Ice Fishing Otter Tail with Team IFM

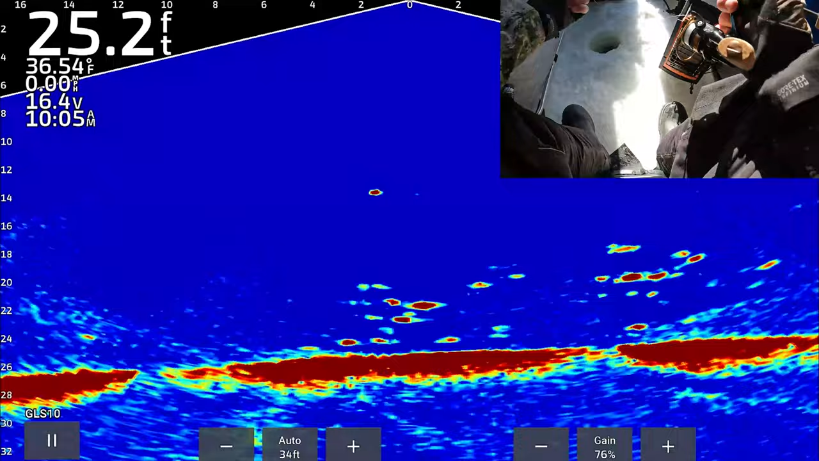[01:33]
On screen: depth 25.2 ft, water 36.54°F
Bonked everybody else out of the way.
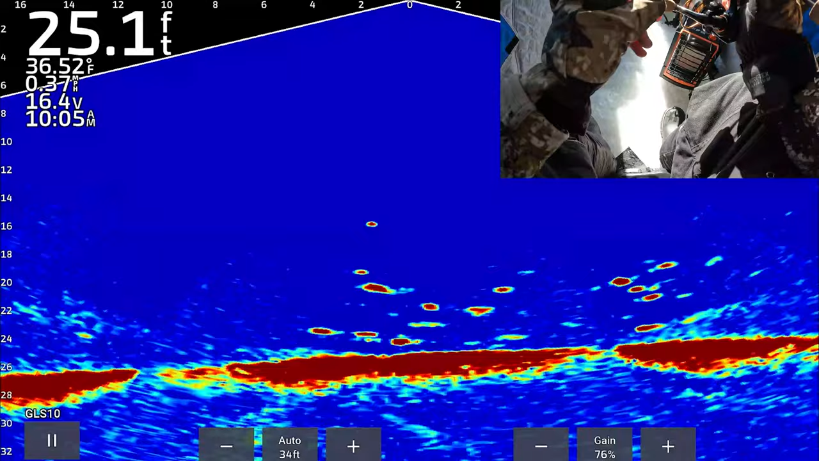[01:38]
On screen: depth 25.1 ft, water 36.52°F
You better come get it. Here we go. Boom!
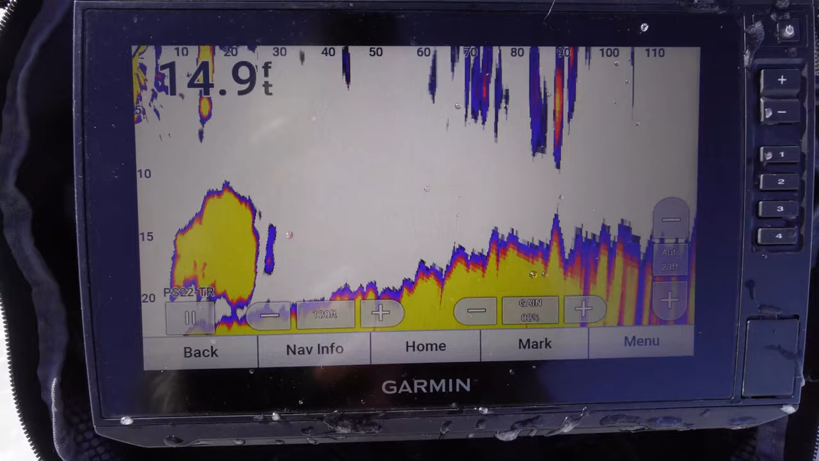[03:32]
On screen: depth 14.9 ft
This is a Garmin Panoptix. You can see where he's at.
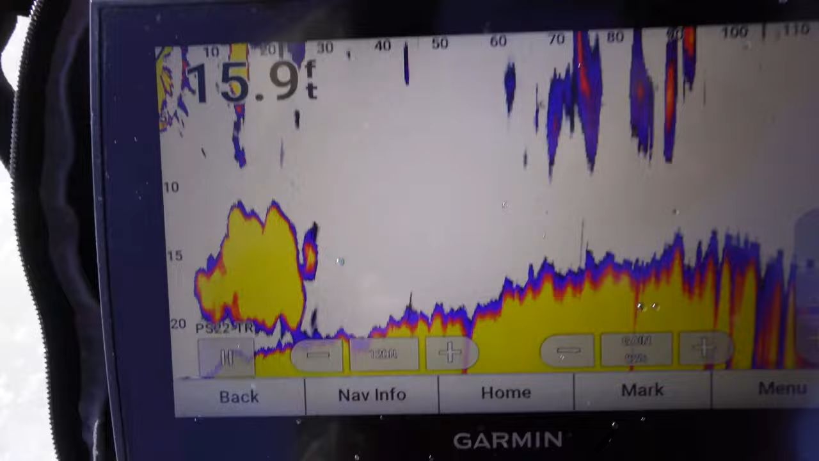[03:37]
On screen: depth 15.9 ft
It's right behind that five at the top. That's where they augered the hole.
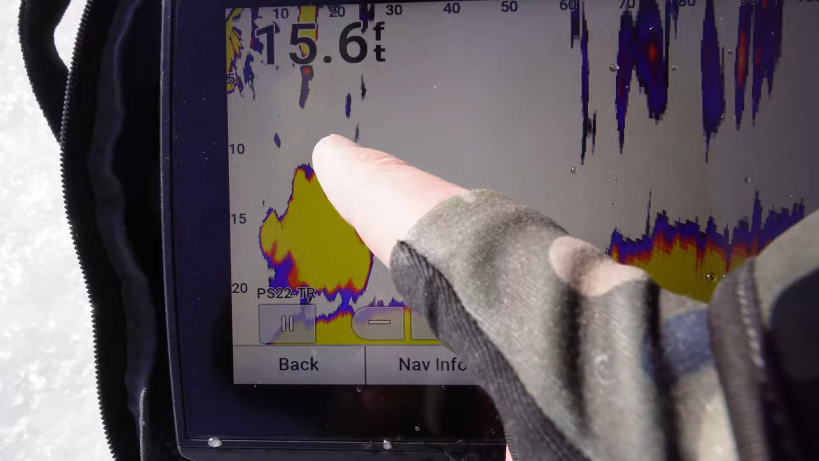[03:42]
On screen: depth 15.6 ft
Dropping down in. To that school right there. Alright, the bite slowed down on the other lake. We are out here on lake number two after some lunch.
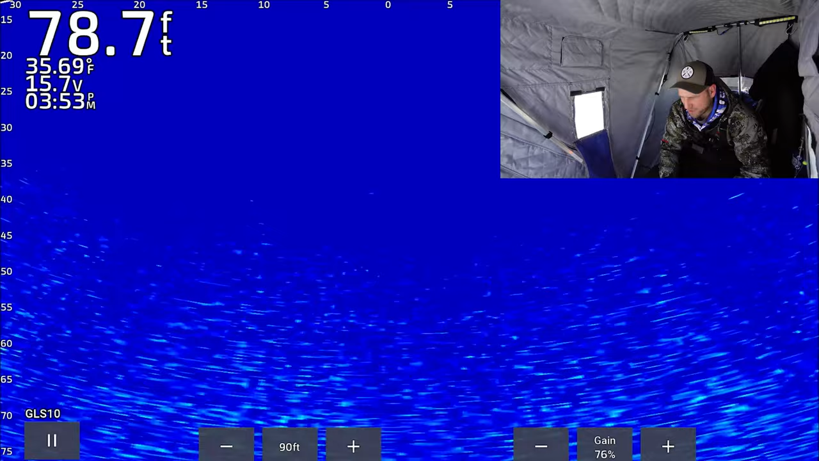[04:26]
On screen: depth 78.7 ft
So this jig is not showing very well. I know I need to get a spoon on. But I'm seeing some stuff, so I kind of want to jig it. And then if I'm not getting any bites here in a minute, I'll switch up.
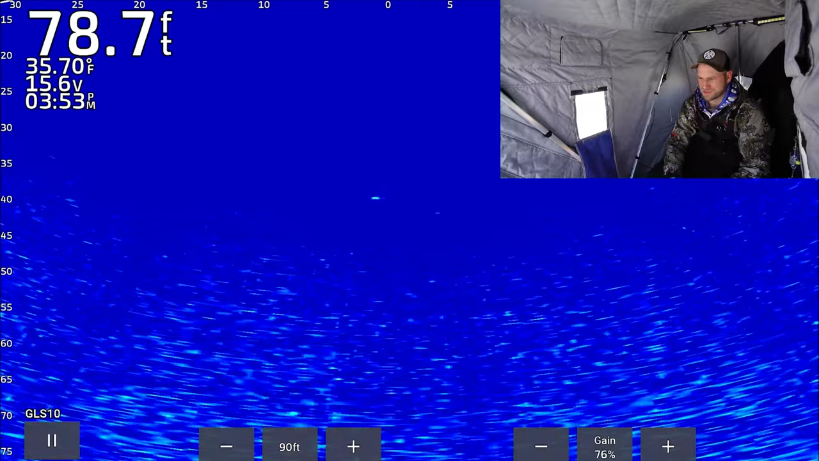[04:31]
On screen: depth 78.7 ft, water 35.70°F
I've got some spoons width I'm going to try to switch up to. So let's see what works. Oh, here comes a school.